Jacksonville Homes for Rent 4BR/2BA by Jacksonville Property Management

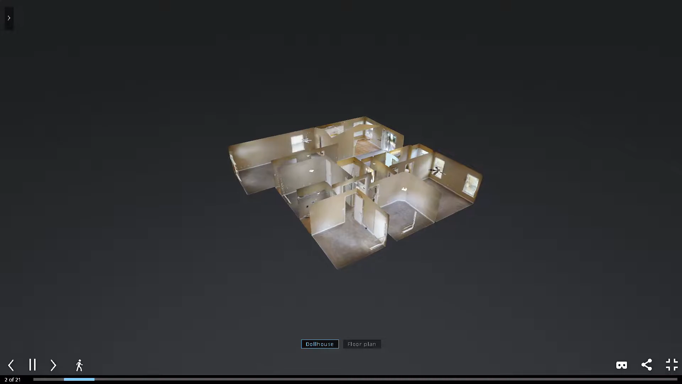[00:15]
This four-bedroom, two-bath home features 1,808 square feet of livable space.